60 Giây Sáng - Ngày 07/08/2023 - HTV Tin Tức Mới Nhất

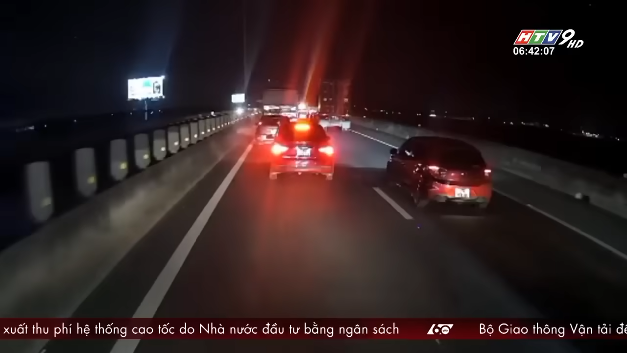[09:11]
Theo thông tin ban đầu vào khoảng 20 giờ xe khách loại 16 chỗ gia chạm vào đuôi xe con loại 7 chỗ tại đoạn km 16 đoạn thuộc địa bàn quyền Bến Lức Dù tai nạn không gây thương dòng về người nhưng phương tiện bị hư hỏng sau tai nạn Mọi ra sau tai nạn, 2 phương tiện nằm trên làng đường số 2 khiến hàng loạt phương tiện khác đi ngang qua phải di chuyển trên làng đường số 1 và làng đường khẩn cấp nên bị ủng ứ, di chuyển chậm kéo dài trên đường Nhận được tin báo, đơn vị quản lý tuyến cao tốc thành phố Hồ Chí Minh Trung Lương kịp thời có mặt tại hiện trường để điều tiết giao thông và ghi nhận du diệt